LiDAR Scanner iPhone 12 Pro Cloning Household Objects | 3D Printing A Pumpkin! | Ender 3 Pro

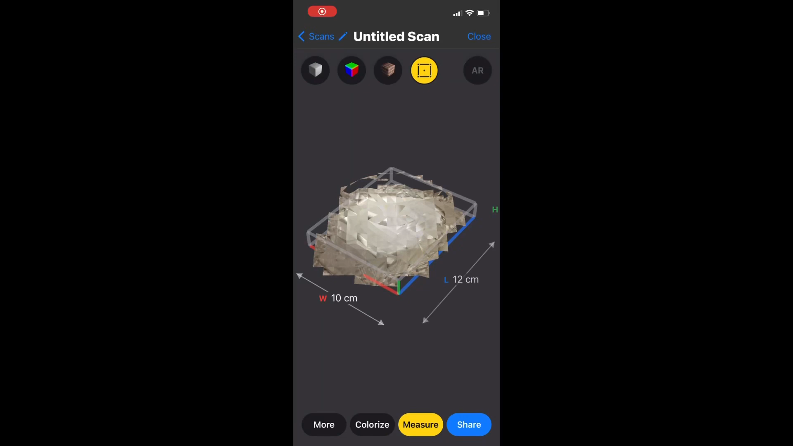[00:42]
can see that it's not high resolution enough to be of any use for us so
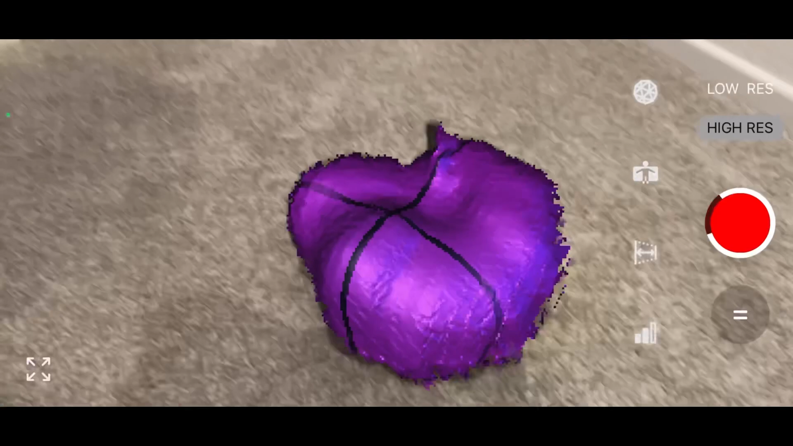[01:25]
the next thing I wanted to do was scan a slightly larger object so this one was about six to ten inches and I went around it but the issue here was that I didn't raise it up so
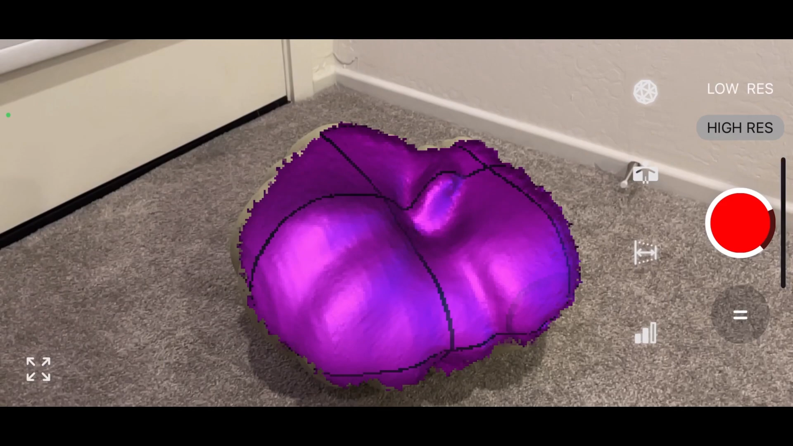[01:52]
wide and I put it on top
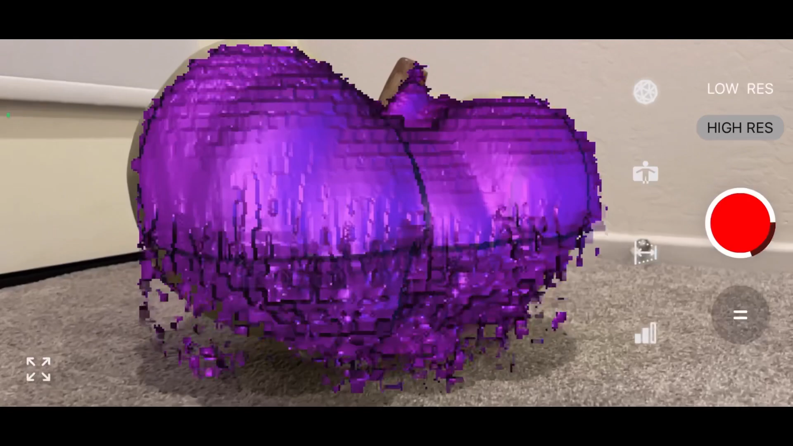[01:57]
of the little bowl so I was able to get low and measure fully 360 degrees around this thing
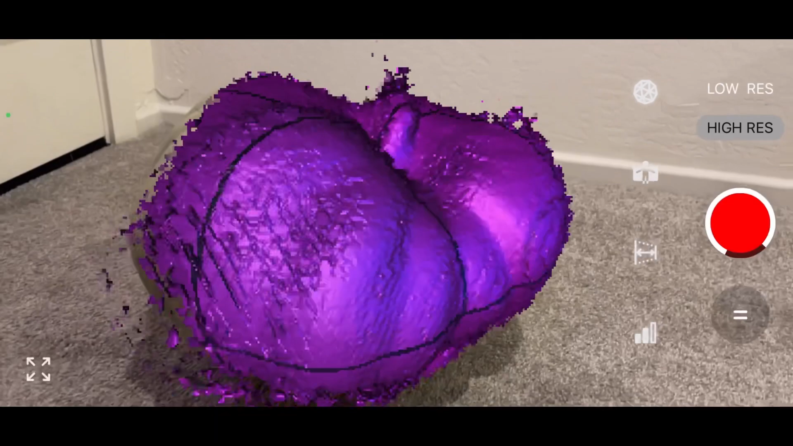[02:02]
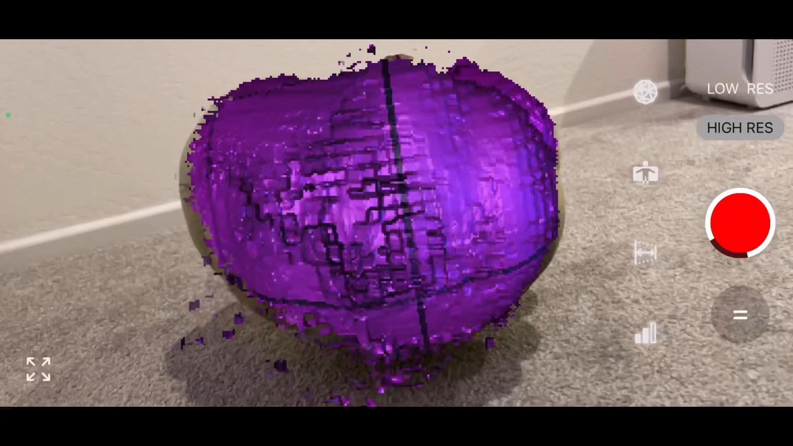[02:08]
the tricky thing here is I did not give myself enough space between the wall and the object so I had to kind of squeeze in and try to scan as much
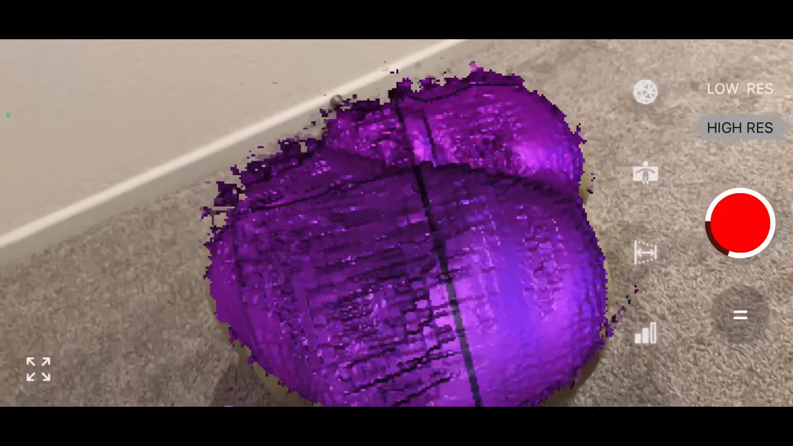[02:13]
of it as I could with the small space that I had so you can see it's it's not capturing the ridges very
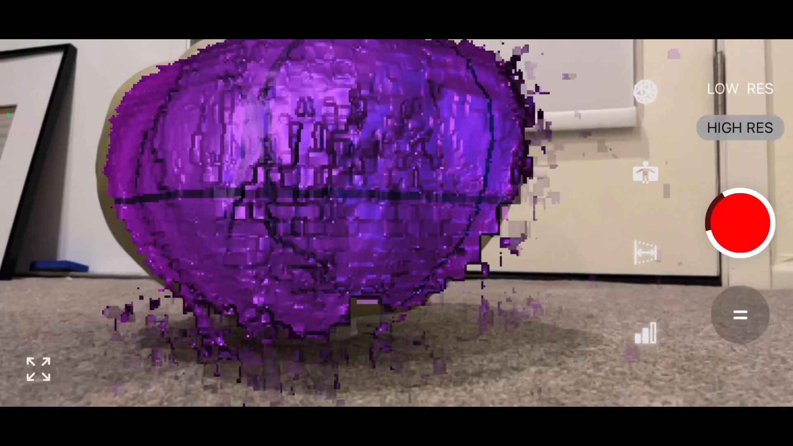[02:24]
well but it captures the large kind of bumps and if you notice my knee just pops in and it scans my knee so it ends up adding my knee to the model and I'll show you what I did there to crop it out just using my phone
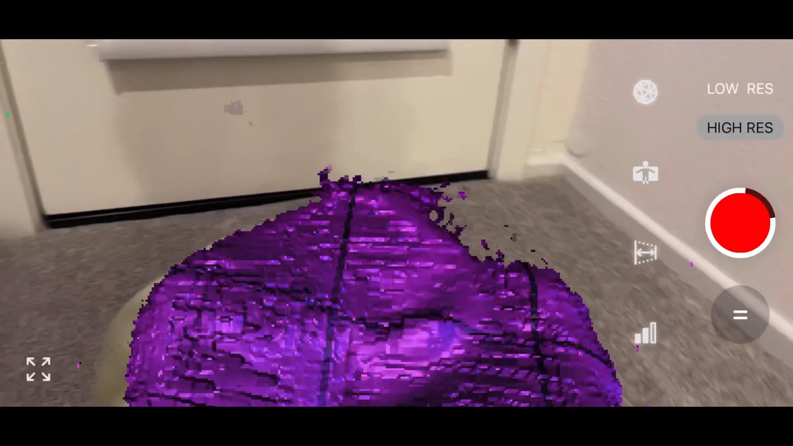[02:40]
so I went back around one more time just made sure that it's all scanned
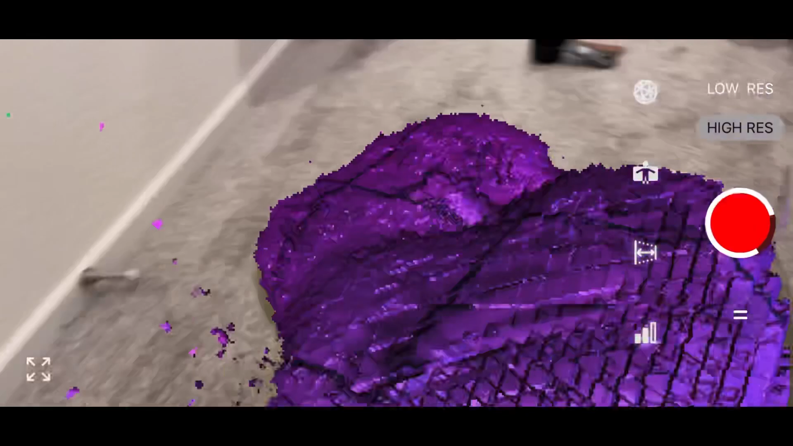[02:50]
and then I stopped the scan so after a few seconds of processing we're here in the 3D viewer
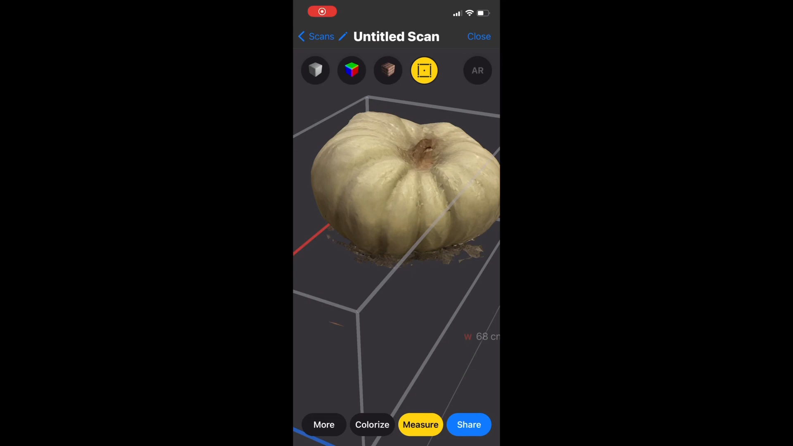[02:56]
now you can see a piece of my knee is inside of it but for the most part it looks really good